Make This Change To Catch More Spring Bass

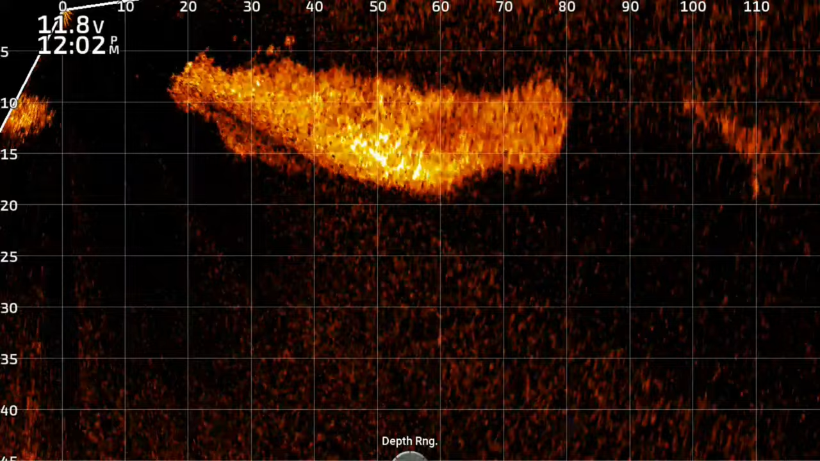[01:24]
It's also incredible for forward facing sonar when the shad are up shallow and the bass are up there chasing them.
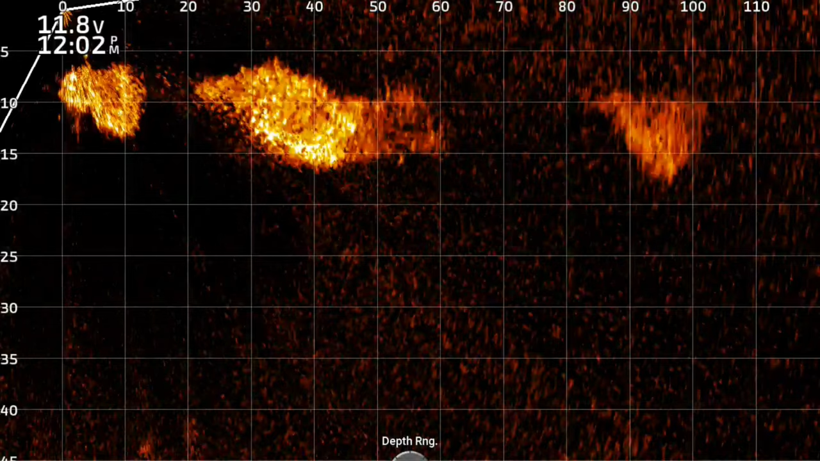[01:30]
You can run this through and that pulse is going to move that shad. It's going to stand out and it's going to get you bites.